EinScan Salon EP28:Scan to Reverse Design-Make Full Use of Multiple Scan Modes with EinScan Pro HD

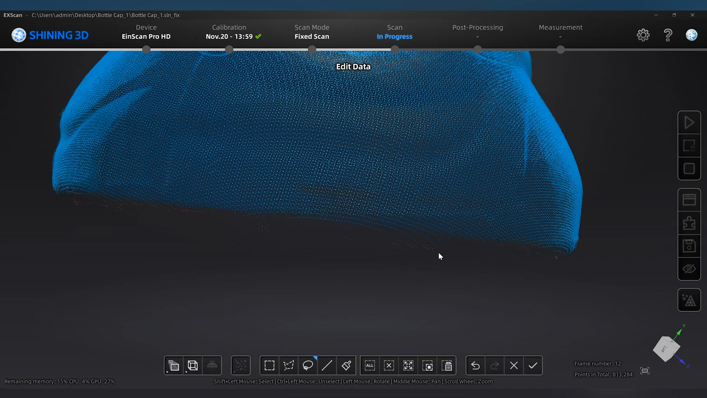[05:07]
Check the data. Turn off the bottle cap and proceed a second round scanning.
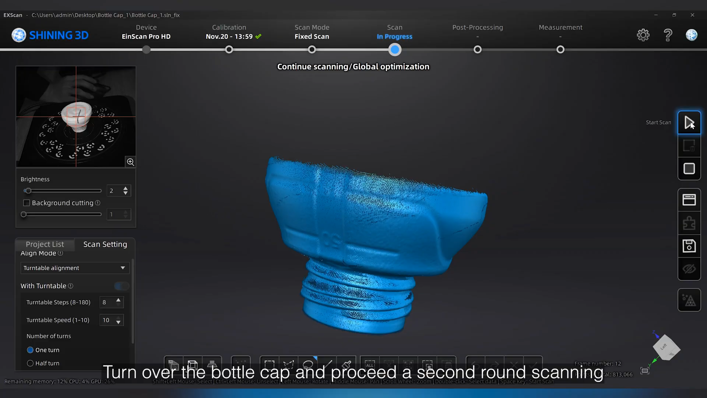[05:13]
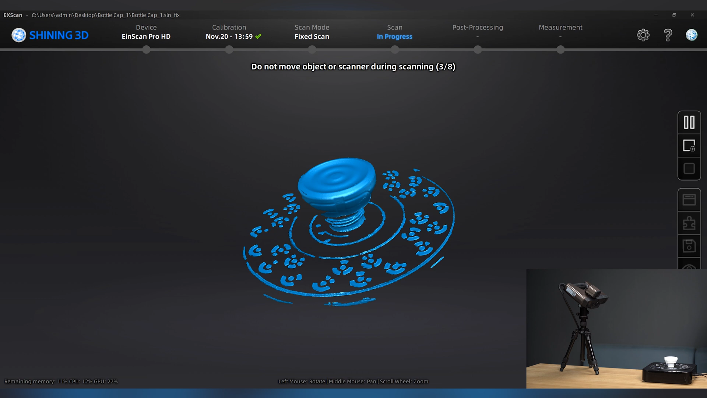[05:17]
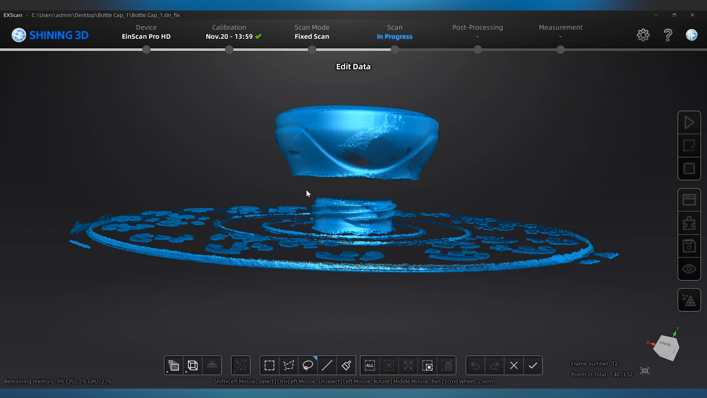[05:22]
The two round data will be aligned automatically by the features.
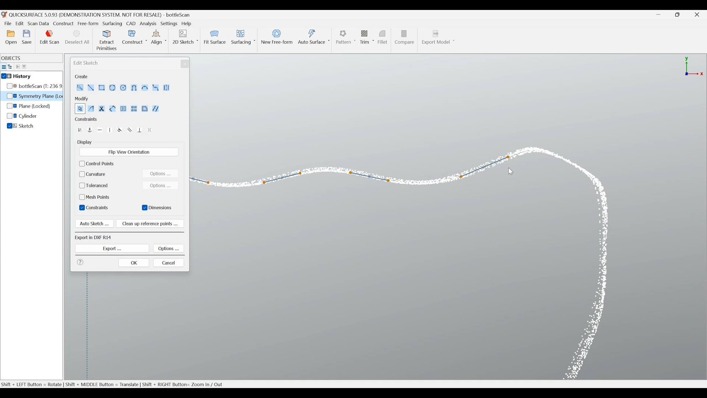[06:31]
Quick surface can automatically fit lines and trim fillet based on scan data reference.
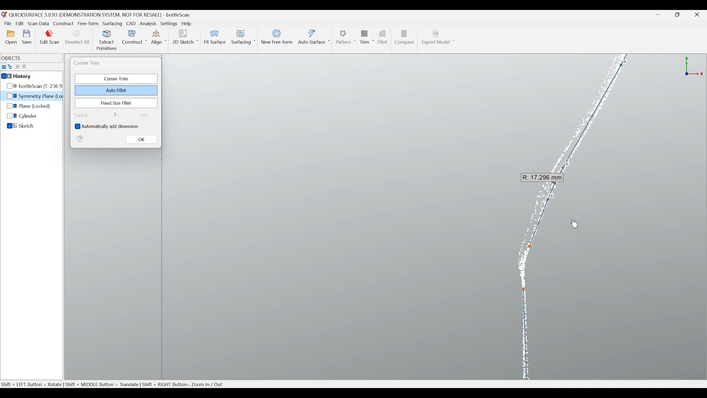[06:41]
Revolve the sketch to get the surface.